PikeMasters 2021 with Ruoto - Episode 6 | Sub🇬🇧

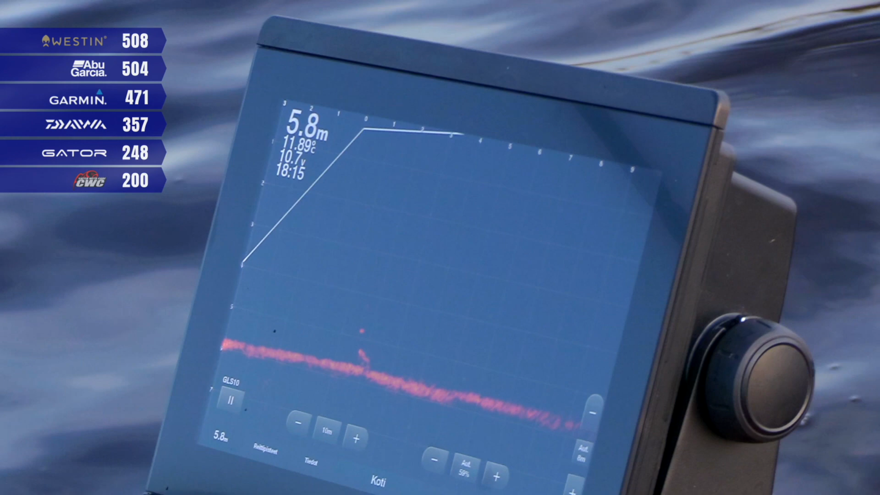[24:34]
On screen: depth 5.8 m
Se tarkoittaa, että se kirjaimellisesti nousee pää kohti vedenpintaa valmiina tekemään aggressiivisen hyökkäyksen. Yes.